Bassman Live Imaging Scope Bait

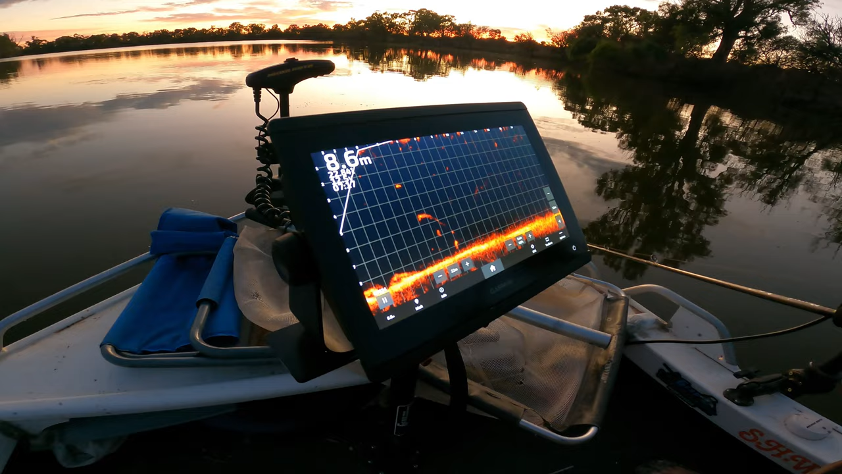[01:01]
On screen: depth 8.6 m
They're just finning there, aren't they? Yep. But you could not see them on there, could you? Now you can see them. Look at that. 2 of them together. Yeah.
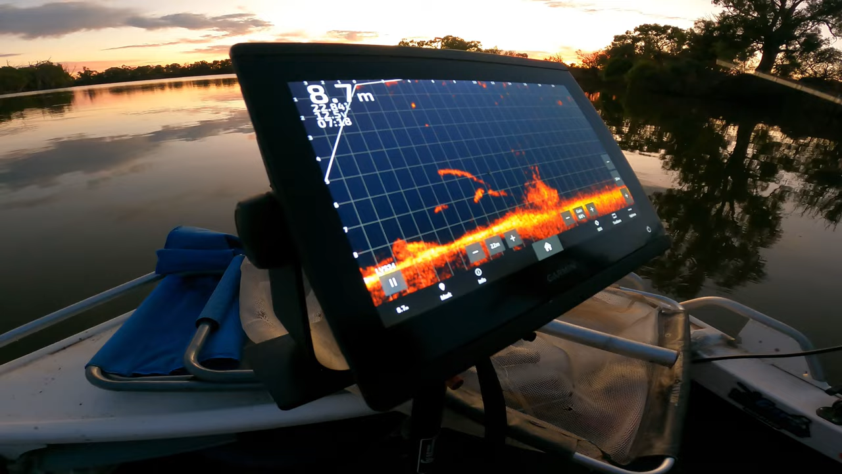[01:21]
On screen: depth 8.7 m
Crazy. Where I landed that. There it is. There it is.